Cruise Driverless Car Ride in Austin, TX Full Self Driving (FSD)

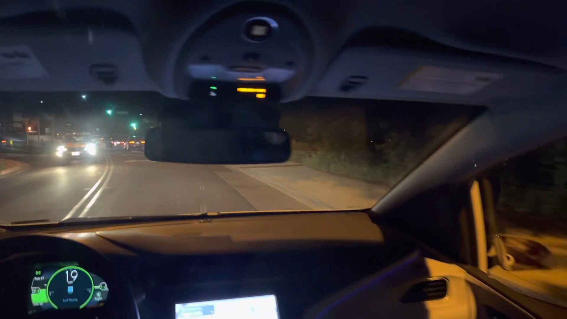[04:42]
oncoming traffic we got a bunch well maybe I guess maybe a bunch of cars are doing this it didn't like the like what the car was doing over there I'm not sure what but now it seems to think it's okay maybe the the
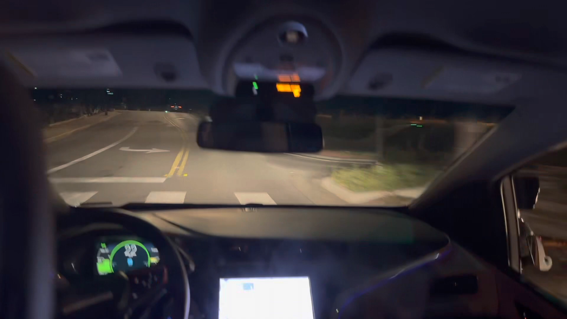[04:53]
bump on the road confused it it maybe saw something that it it uh didn't didn't like somewhere so we're gonna kind of hunker down here see if we can get a better view out of the front oh interesting it decided to stop and let that car proceed
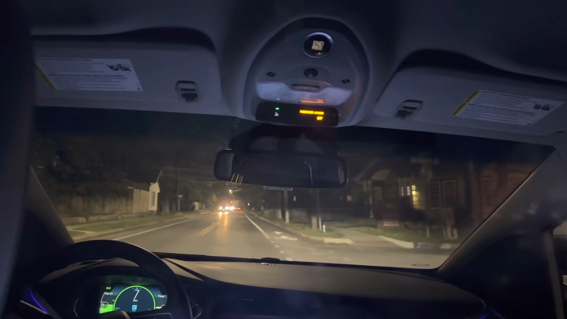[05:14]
which it didn't need to do definitely did not I think we had the right of way there I think possibly this thing is gonna really tear through some of the bumpier roads and stuff okay so it's turning right which is correct
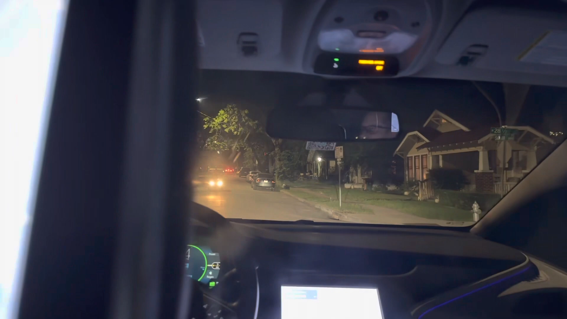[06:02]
that is a stop sign okay so it did stop correctly I think that was a stop sign I don't know why the other direction is going to stop maybe this is a one-way oh that could be why it went down here maybe there's something that prefers one-way street because then it doesn't have to deal with oncoming traffic
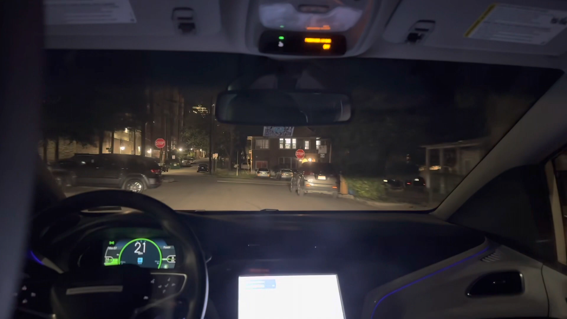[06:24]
so we're gonna go in and we're gonna hit this this stop sign now this is not the busy street around here but this is actually I mean all of west campus is not my favorite area to drive through
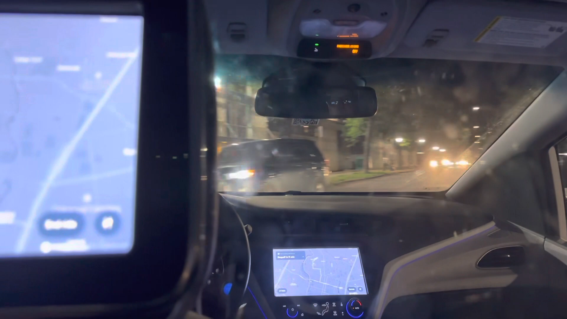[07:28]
it's going it was it wanted to make sure that the humans uh were uh were not going anywhere now it's going to take a left down this street so we'll see how it how it does it's checking for people we have onlookers looking at the cruise taxi college students that are interested in the self-driving car obviously
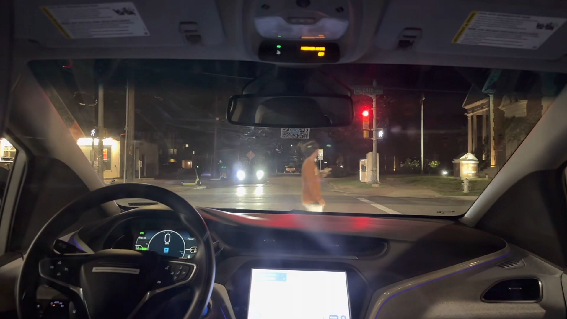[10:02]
um it did scooch up a little bit and we got okay now it's our turn so we're gonna go and let's see what it does with this oh okay I wasn't wasn't exactly sure if it was going to move over or what but it did it is it's almost like a uh driving
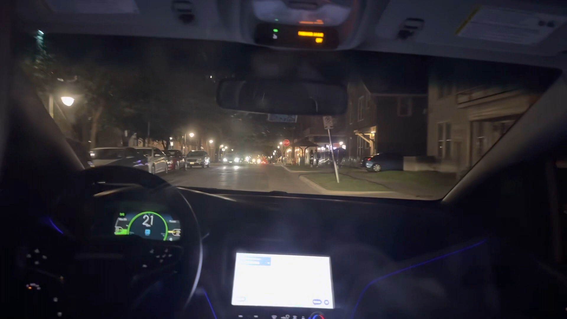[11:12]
but seven minutes supposedly till we drop off and I just uh chose the double tree which is on the north side of downtown I could have went further downtown but I didn't want to you know maybe maybe I'll do that on the weekend when there's a lot of traffic and stuff and we'll see what the how the car handles it so now we're creeping out through the intersection and it doesn't like the fact that there's a guy kind of crossing in the middle of the street in front of it but we're on campus so or we're near campus
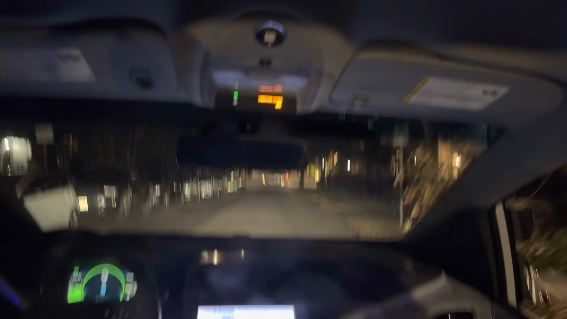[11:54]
and the the ride may look a little bit smoother on here because I'm using a gimbal um but it uh these streets in Austin man I feel like they've gotten worse and we are so we're maybe around 20th street yeah we're around 20th street I think ish
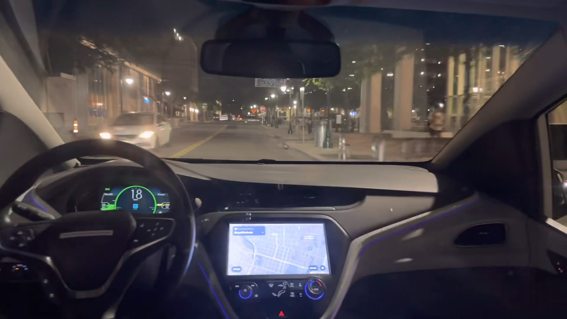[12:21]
so we're gonna actually have to go take a left onto MLK I wonder if there's gonna be a um
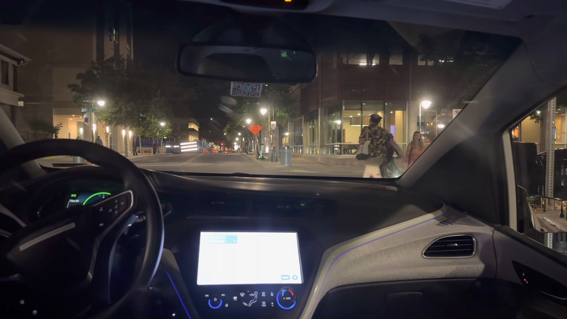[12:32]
a light there
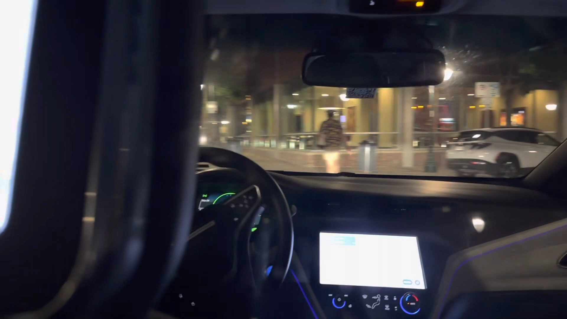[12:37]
a lot of people looking at the uh self-driving car I guess right now if you want to arrive and have everyone look at you you can if you take the the self-driving car to your destination and oh yeah it's waiting for the pedestrian which is good we don't want to run anyone over
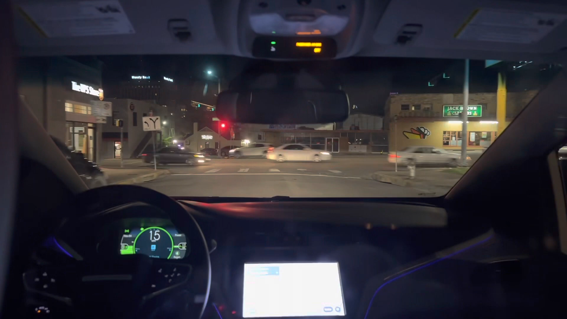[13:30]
drop off in three minutes so we're almost there actually this is cool one thing I would say is the fact that it didn't like picking me up on that street even though no one was there maybe it got freaked out by the fact I walked up to it too quickly but um it is kind of inching up I don't know if it's inching up to maybe get a better view of the cross traffic but I noticed this at another at the other stoplight is when it was red it liked to inch up a little bit
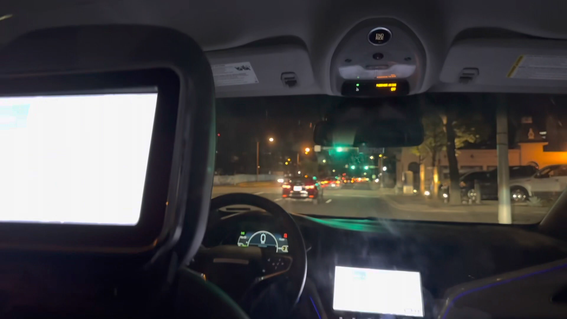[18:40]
we're gonna ride check for bikes and cars because you excellent we're getting out